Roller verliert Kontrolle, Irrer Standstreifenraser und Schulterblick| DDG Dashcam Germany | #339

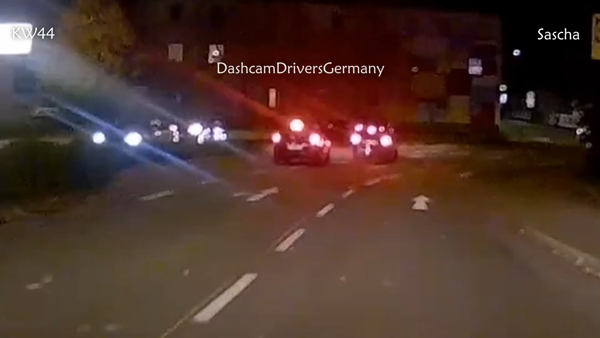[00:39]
kann mir nicht vorstellen dass das rechtens ist also das hat jetzt beinahe geknallt von links kommt jetzt ein fahrradfahrer ins bild